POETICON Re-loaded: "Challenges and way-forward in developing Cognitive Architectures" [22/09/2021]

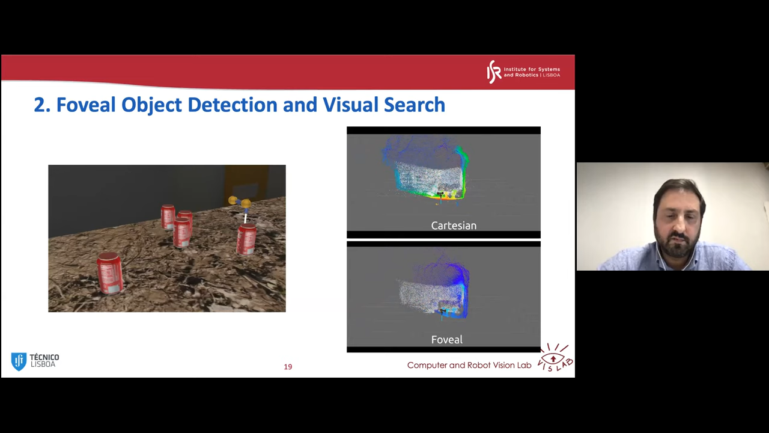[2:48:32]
clouds are being fused in the map uh videos are not very clear but here the the plots uh that reflect the different performance between log polar and conventional